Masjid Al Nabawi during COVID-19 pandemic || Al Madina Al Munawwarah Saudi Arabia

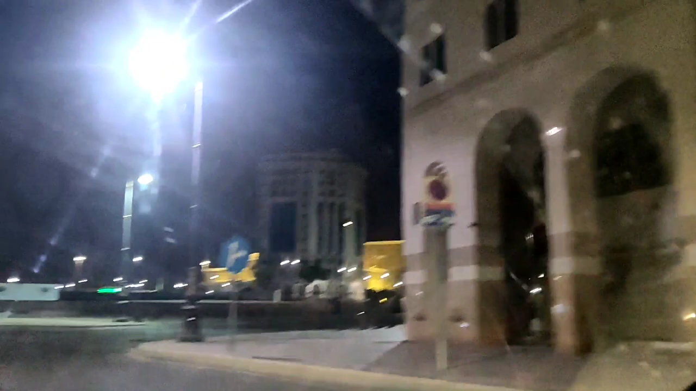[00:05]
ये ज़रा वीडियो हिल गया है,
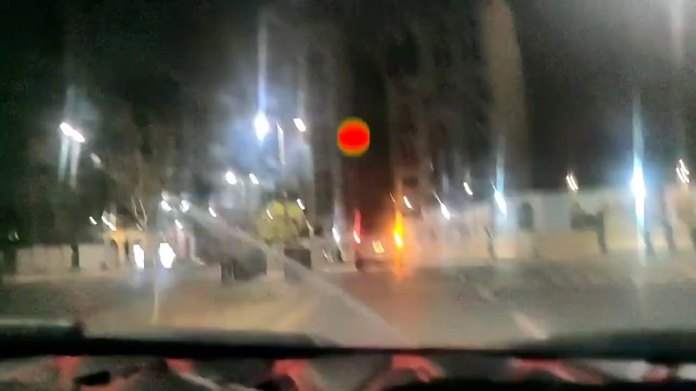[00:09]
ये गाड़ी से रिकॉर्डिंग किया था इसलिए थोड़ा हिल गया कैमेरा।
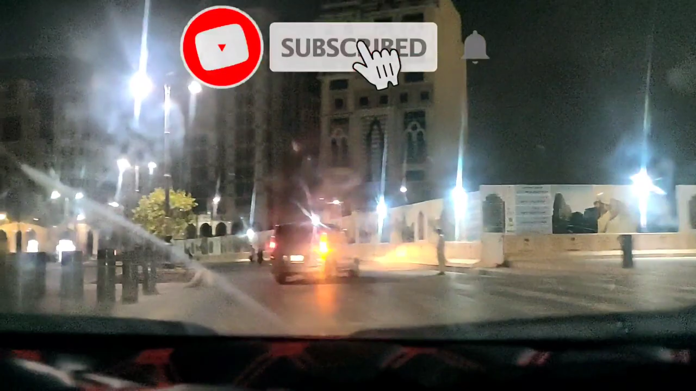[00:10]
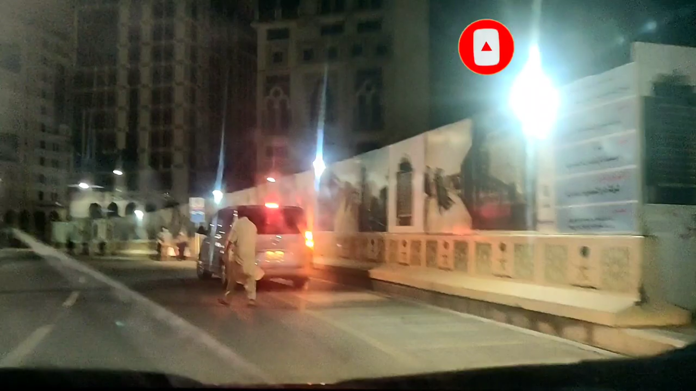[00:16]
ये मस्जिद अल नबवी मदीना का है, तो ये बाहर का फुटेज मैं दिखा रहा हूँ
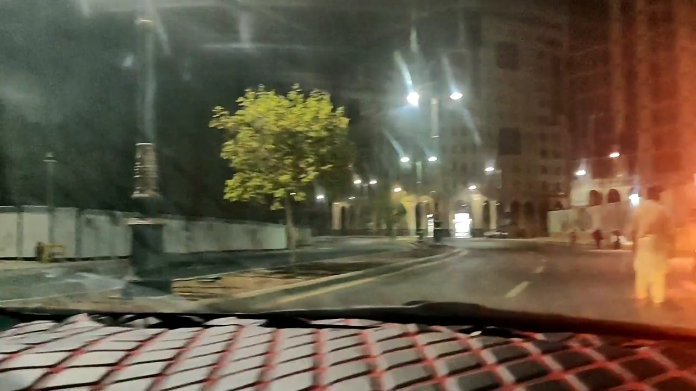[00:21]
इसलिए कि आप लोग भी देखिए कैसा सुनसान पड़ा है।
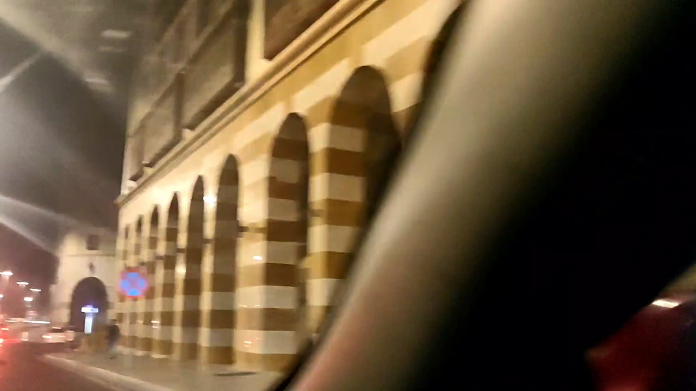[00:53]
और इसलिए आप लोगों साथ आसपास में जितना होटल से उसका फुटेज लिया मैं दिखाने के लिए, सब बंद पड़ा हुआ है।